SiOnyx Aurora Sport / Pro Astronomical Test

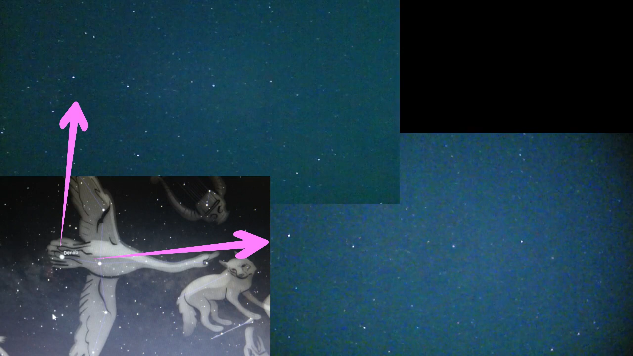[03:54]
The North Cross. And even though it's getting light, I can still pick out the Milky Way.